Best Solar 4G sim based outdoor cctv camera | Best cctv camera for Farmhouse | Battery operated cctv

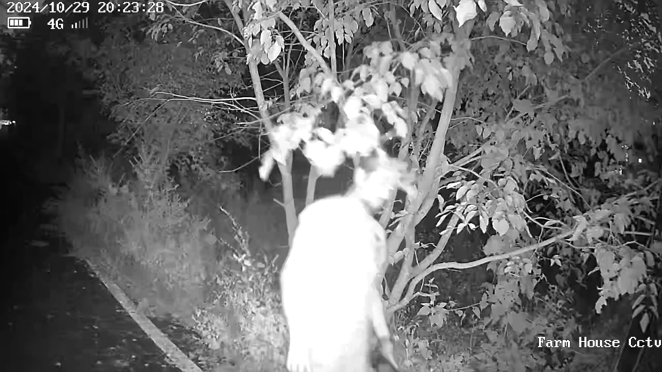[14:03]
तो यह बला हो गया, night vision, अभी complete darkness है, थोड़ा सभी रशी नहीं है, फिर भी यह camera record कर रहा है, तो यह था black and white mode, complete darkness पे,
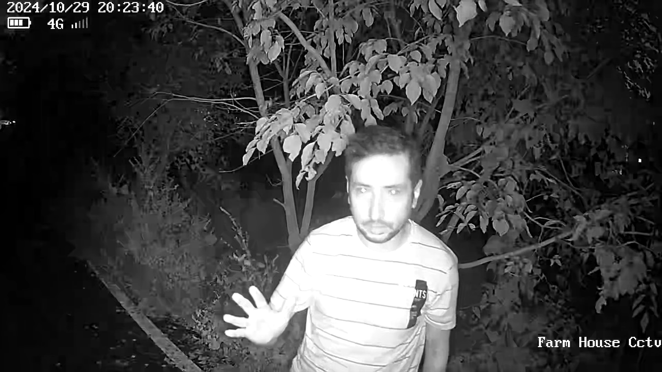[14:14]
अभी मैं आपको दिखाऊंगा, color night vision sample, तो यह बला हो गया,